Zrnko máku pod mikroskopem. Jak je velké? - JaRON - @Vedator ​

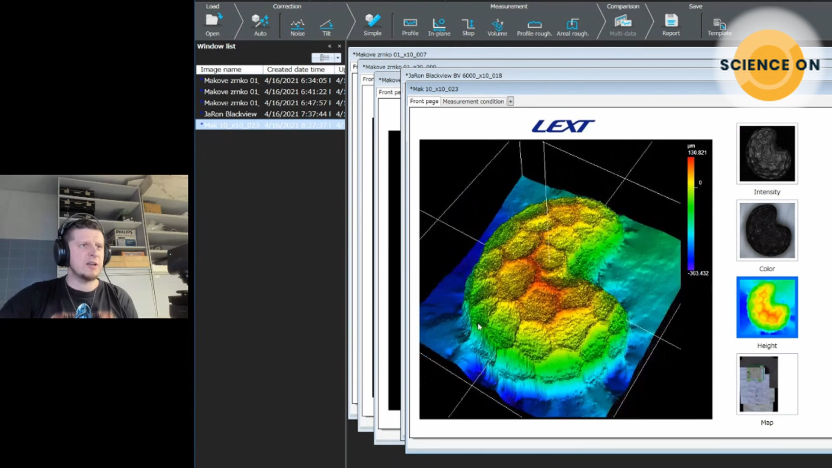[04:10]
Tohle je obrázek, který ukazuje výšky, právě výšková mapa. A tady je intenzita v tom odraženém lizerovém světu, ono to moc vidět nejde, ono takový jako stříbrný. A tady to jde pěkně vidět. A tady máme třeba v hráných barvách, což teda nejpěkný.